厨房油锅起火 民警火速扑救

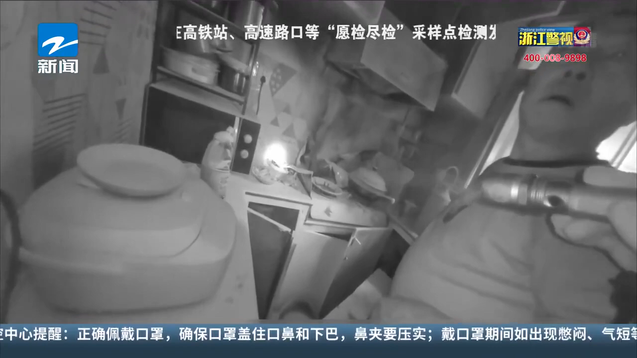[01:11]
起火了老人因嚴重較大無法控制火勢結果引燃了灶台所幸